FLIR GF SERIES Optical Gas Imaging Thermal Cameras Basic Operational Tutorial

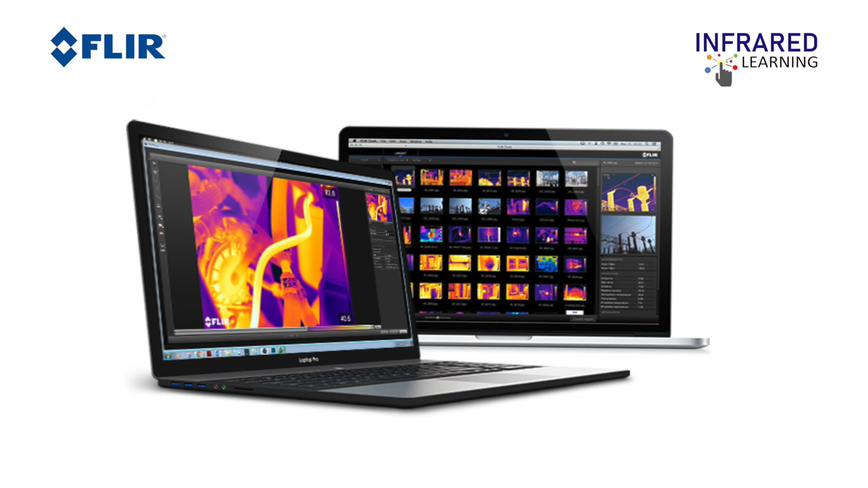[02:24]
The software can be used for analyzing images,
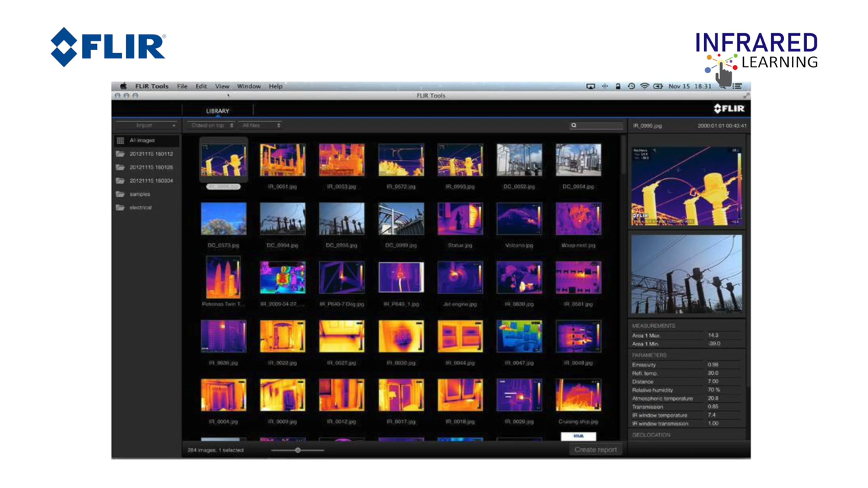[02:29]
videos, and sequences, and for creating inspection reports.
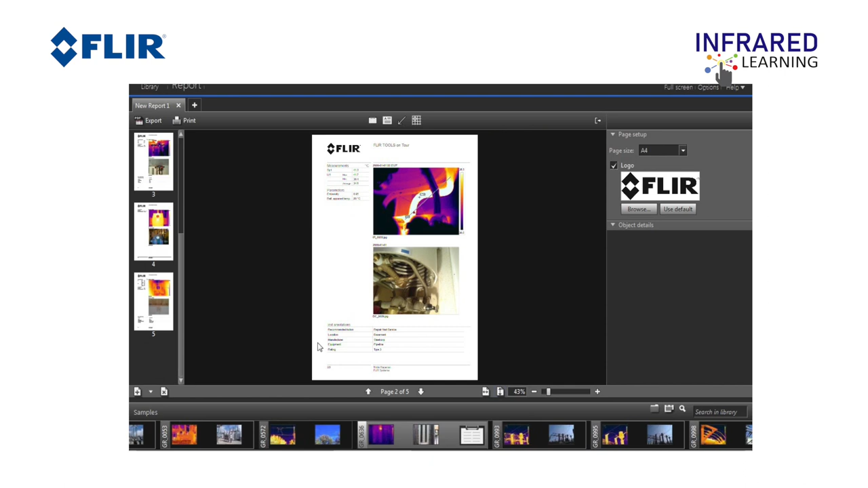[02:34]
We prepared another tutorial video for FLIR Tools. Feel free to watch it.
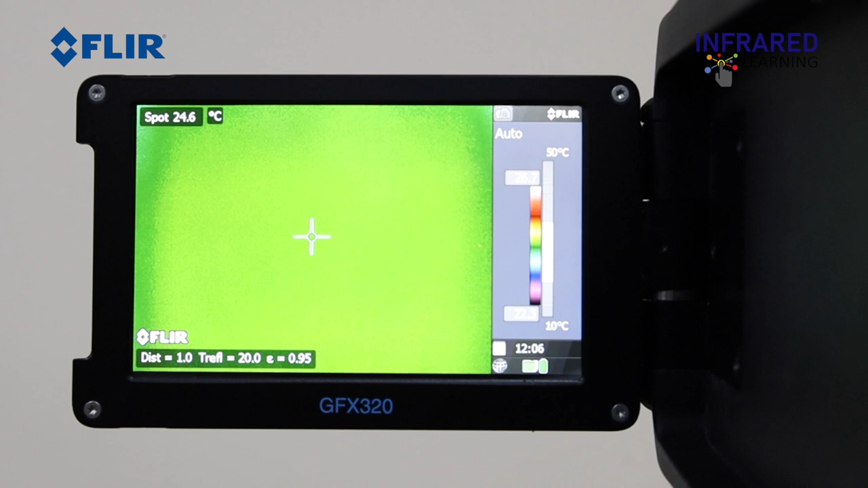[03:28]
On screen: spot 24.6°C, scale top 50°C, scale bottom 10°C
Rotate your mode wheels for easy access of your menu.
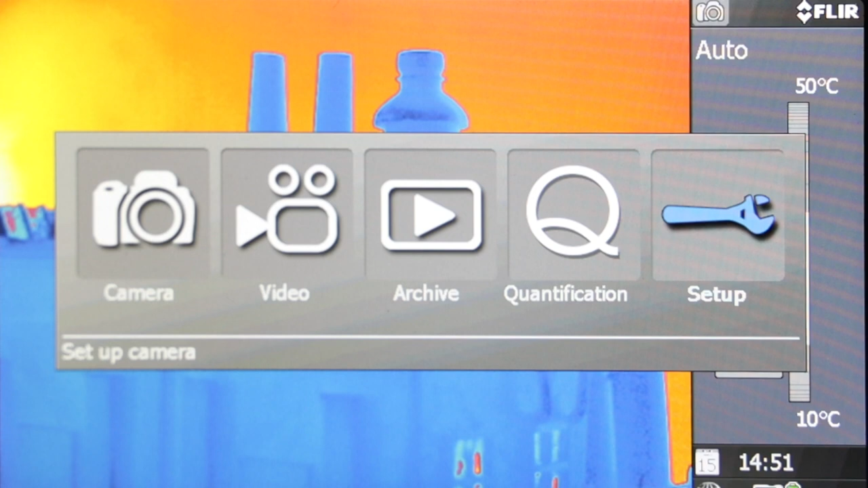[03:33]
On screen: scale top 50°C, scale bottom 10°C
Toggle the joystick left and right or up and down to navigate the settings.
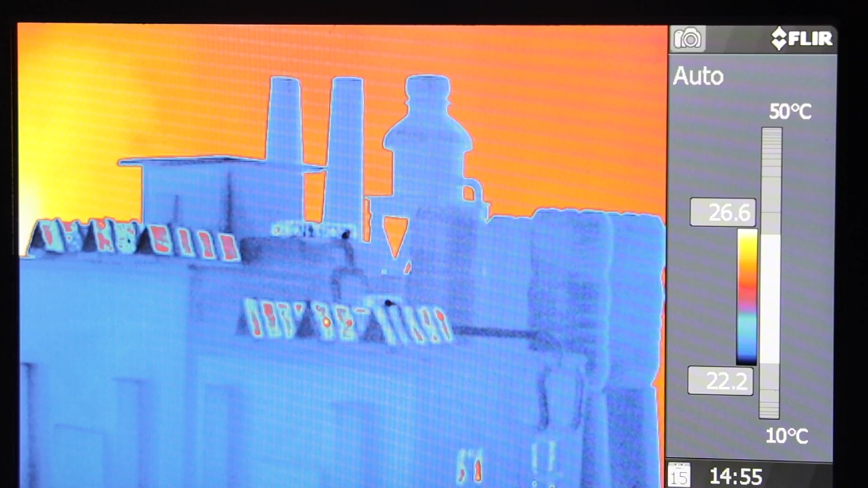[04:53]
The camera mode is for live imaging and capturing still filters.
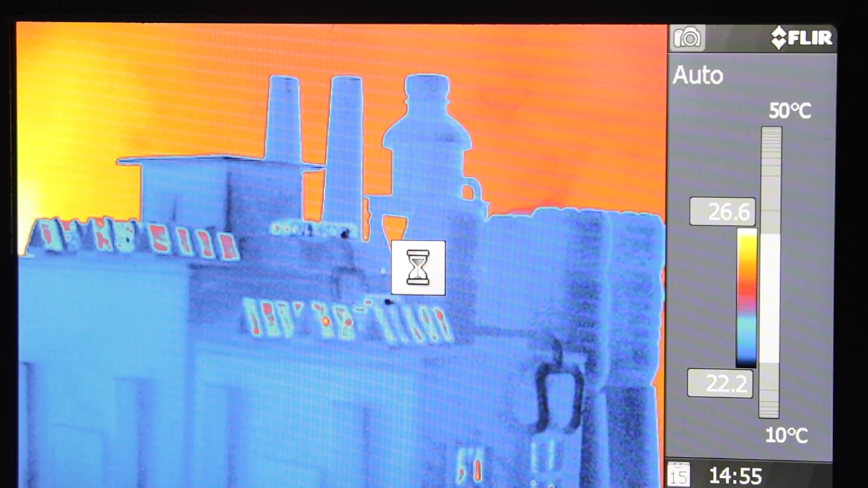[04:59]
Press the S or save button to capture an image. To save an image, select the disk icon, then push in the joystick.
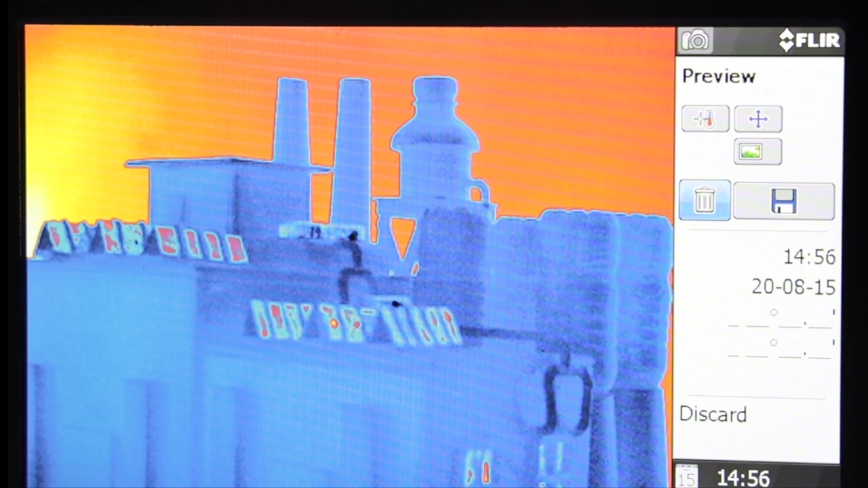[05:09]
To delete the image, select the trash icon, then push in the joystick. Press the thermometer button on top of the camera to adjust your temperature range.
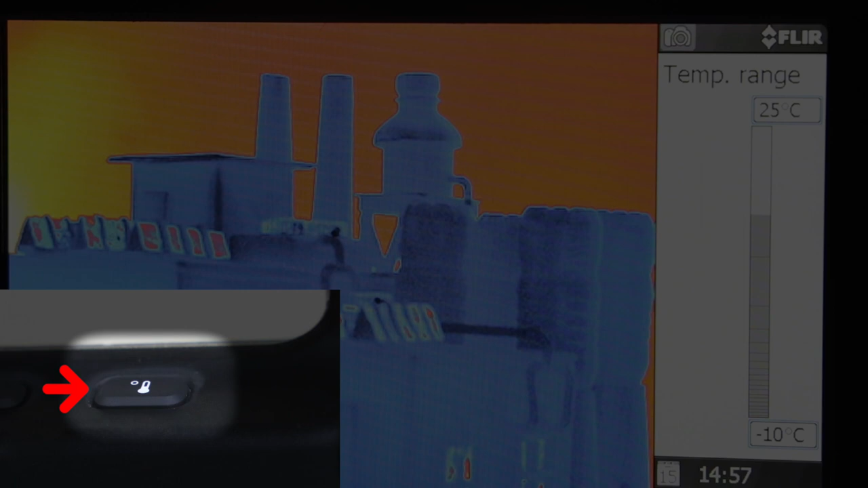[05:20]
On screen: scale top 25°C, scale bottom -10°C
You can then toggle between ranges using the joystick, moving up or down. Or you can just press the menu back button, then navigate the camera menu, then choose the adjust temp range.
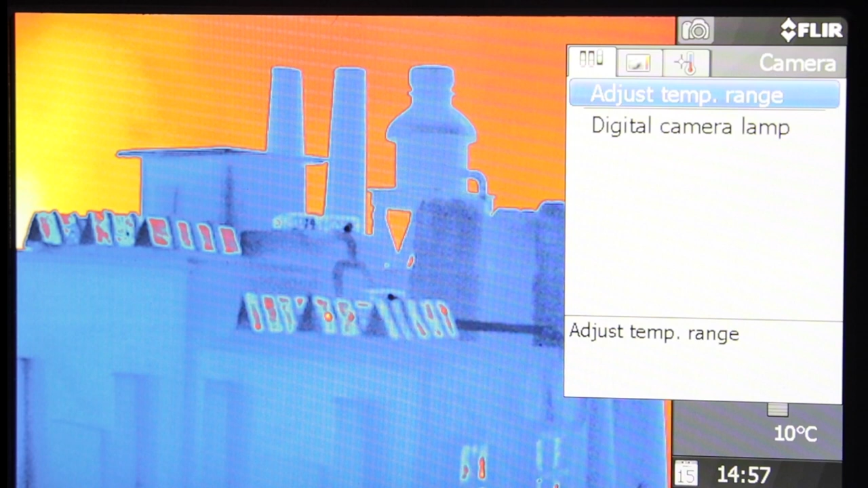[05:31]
The range covers an interval of temperature that the detector is able to measure accurately without going into saturation.
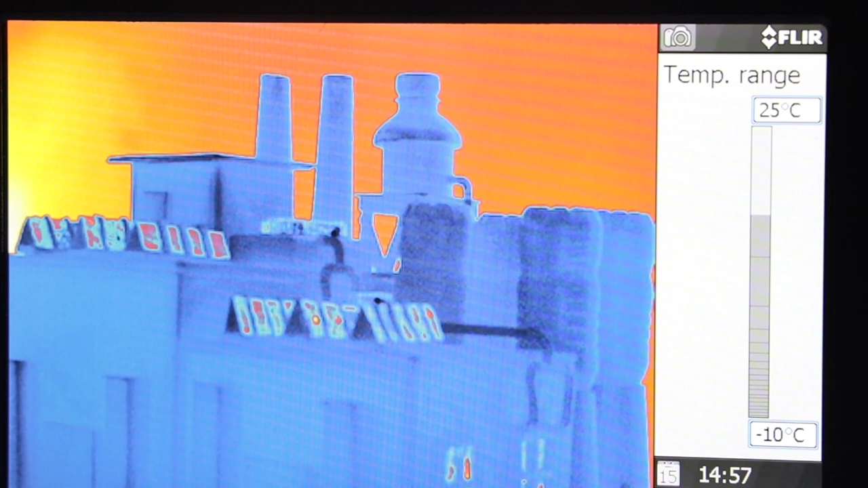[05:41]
On screen: scale top 25°C, scale bottom -10°C
Choose a suitable range for your target and environment and then work within that range to get the best thermal contrast. You can also turn your camera lamp on and off by pressing the visual image button and selecting the digital camera lamp. The lamps will come in handy in getting
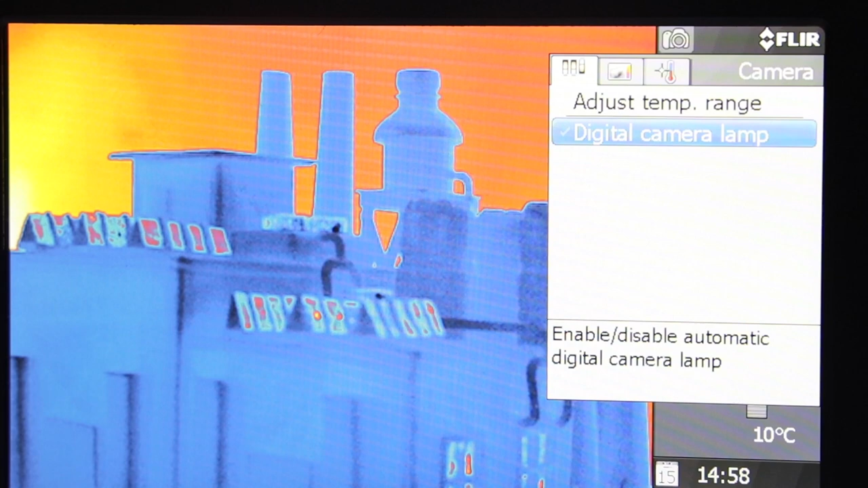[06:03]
better digital images of an area or object being inspected in dark places. However, the lamps are only applicable when in digital mode.
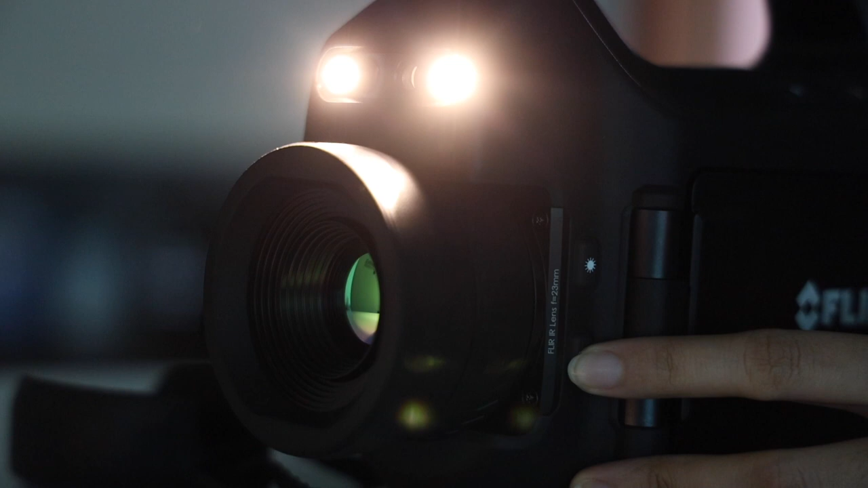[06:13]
The invert polarity will change the color assignment on the frame.
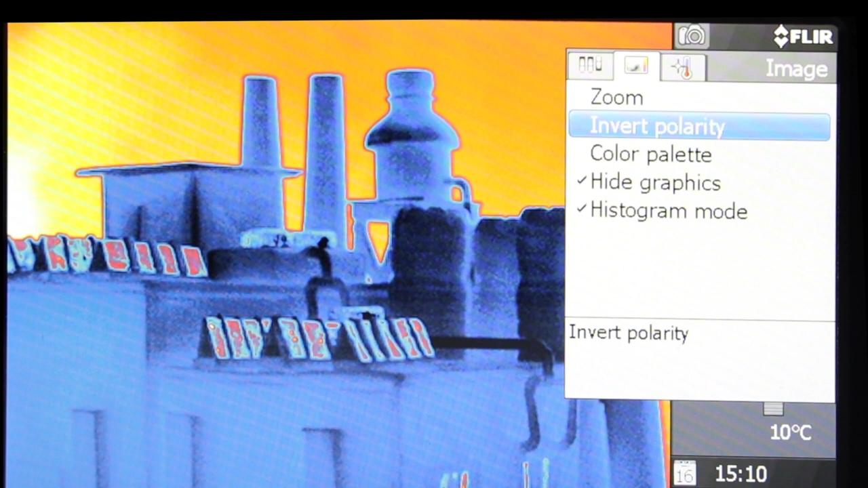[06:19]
Example, using the lava palette. Orange means hot and blue means cold. Switching on the invert polarity will change the color assignment.
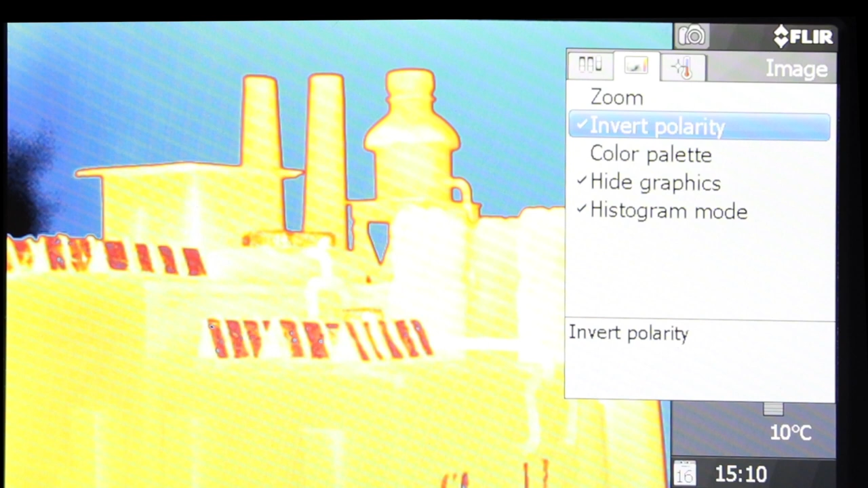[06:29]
Orange means cold and blue means hot. Select the menu back button and using the joystick, navigate the image settings, then color palette.
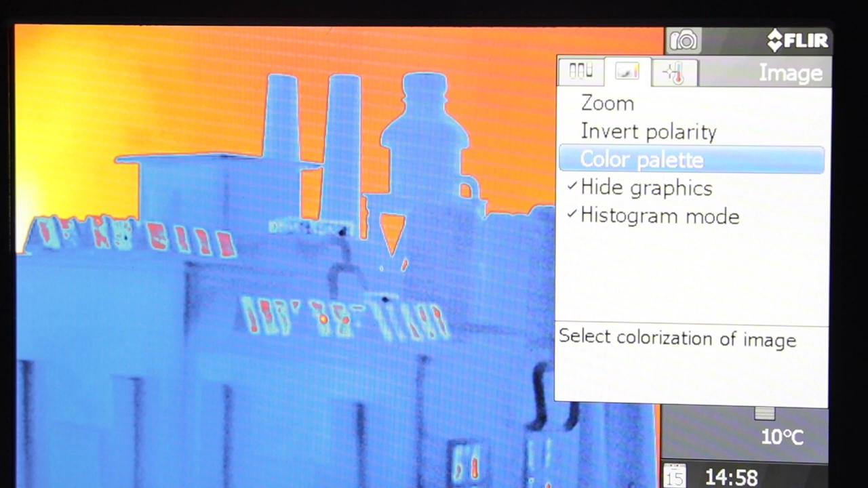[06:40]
You'll have different options such as Arctic,
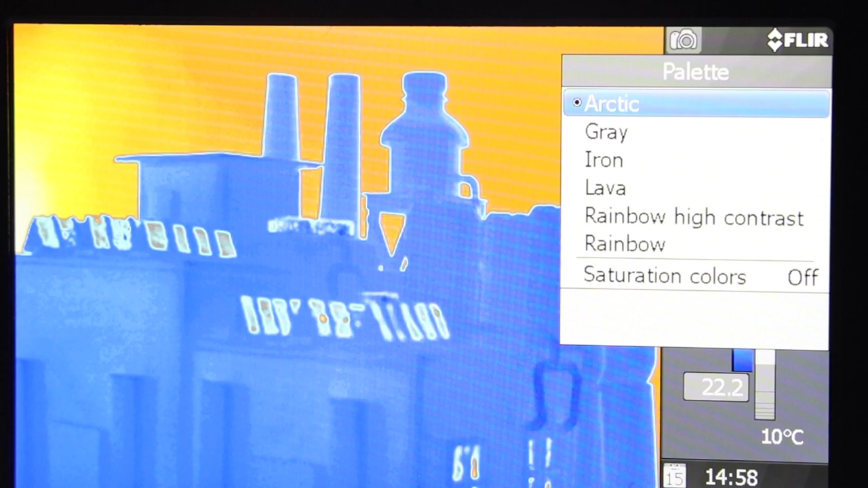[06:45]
On screen: scale bottom 10°C
gray, iron, lava, rainbow high contrast, and rainbow.